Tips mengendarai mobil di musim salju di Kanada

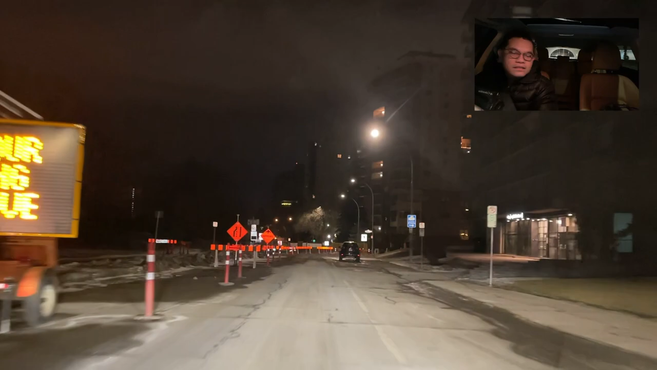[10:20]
Ya begini guys, jam 6 pagi ini masih gelap gulita gini. Ini baru nanti kalau sudah mulai terang,